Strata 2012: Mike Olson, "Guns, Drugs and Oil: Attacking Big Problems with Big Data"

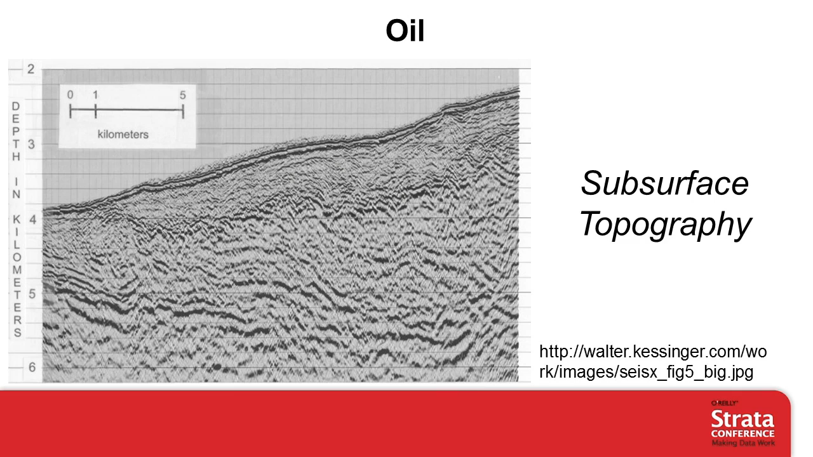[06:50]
What you can't see in this picture is any oil at all. Now this is already enormous processing over the hydrophone data that was collected, but it's not particularly useful in this form. What you really want is a good picture of subsurface meaningful structures.